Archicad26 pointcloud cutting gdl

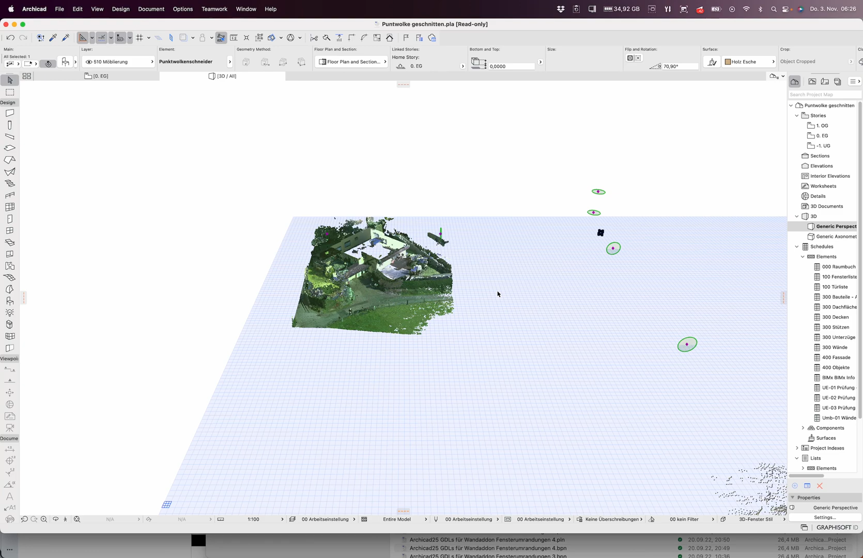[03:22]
okay how do you use it you just have to insert the point cloud normally
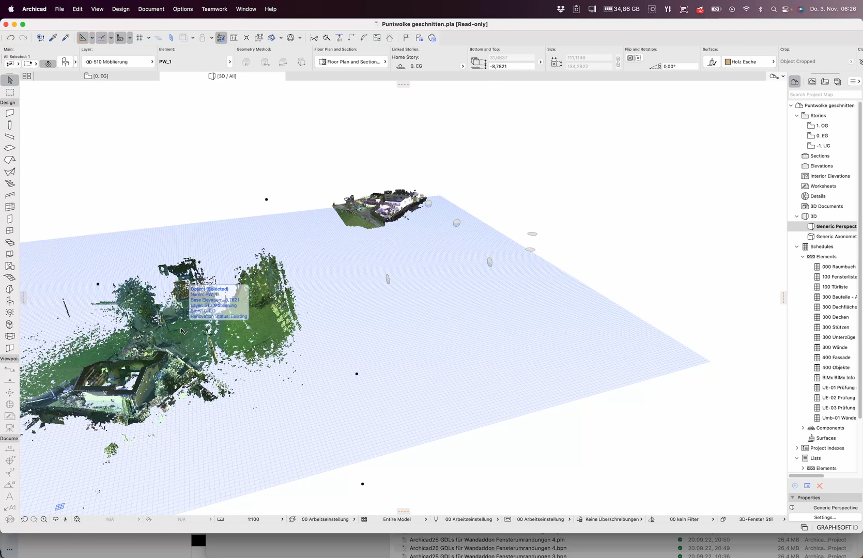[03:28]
then you see the name of it then you go to my
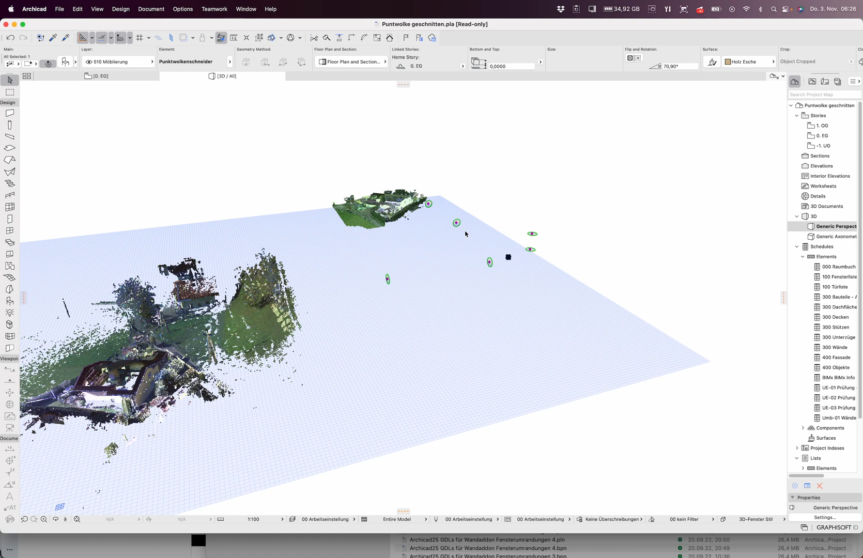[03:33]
GDL and open it and give in the name of the real point
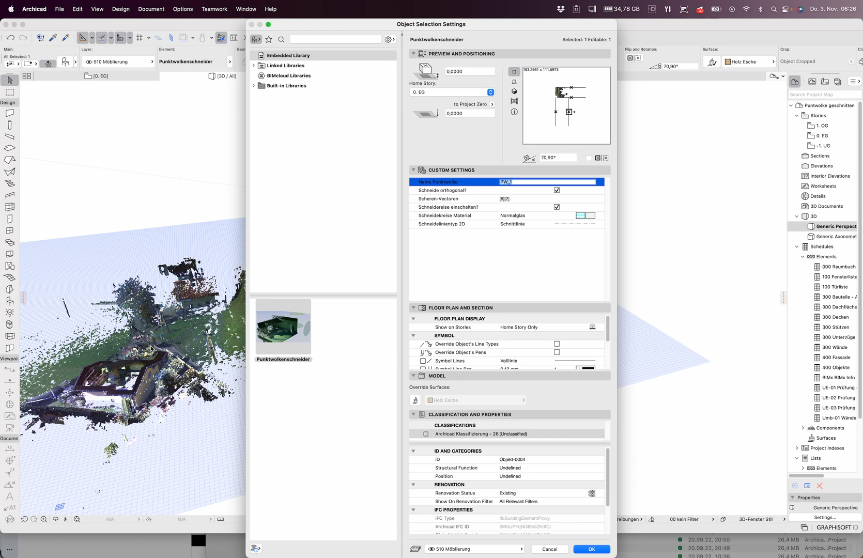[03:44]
cloud you inserted it then you can switch if the this cutting edges are orthogonal or not where they are if you want to see this circles or not and which material they are